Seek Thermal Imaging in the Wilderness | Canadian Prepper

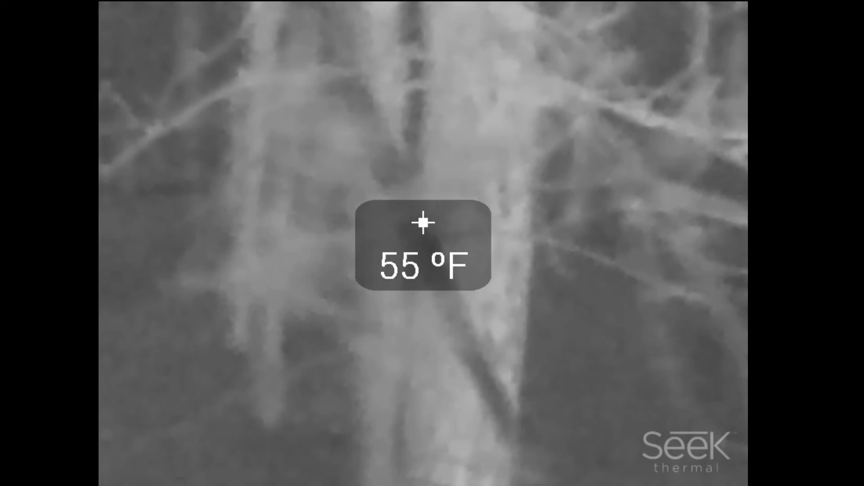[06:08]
On screen: spot 55°F
uh you know on par with the FLIR systems that cost thousands of dollars mind you this would have some useful wildlife
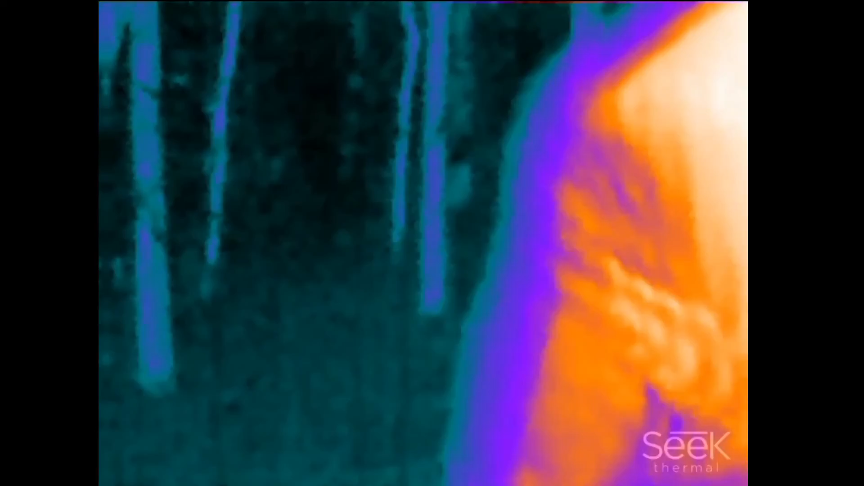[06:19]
applications and potentially even like I said security applications here I go again down into the bush just to give you another demonstration of
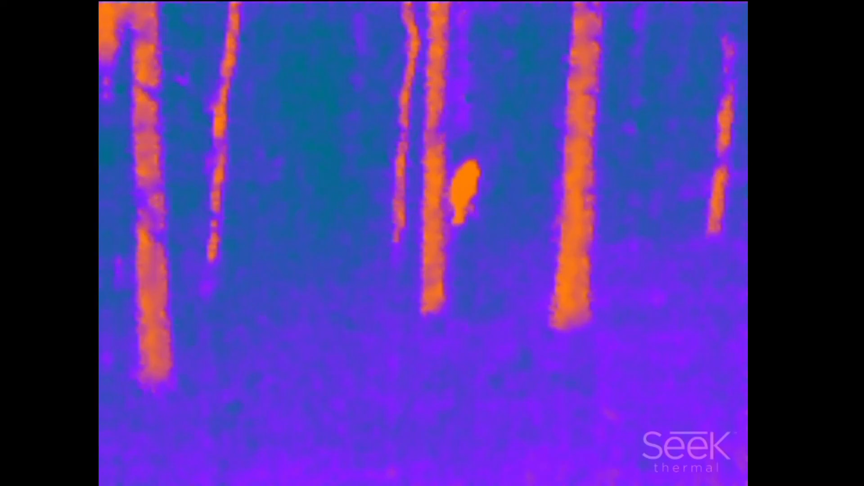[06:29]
the seeks identification detection capabilities I think it can be a useful tool for a lot of things even if you wanted to search for bigfoot or something like that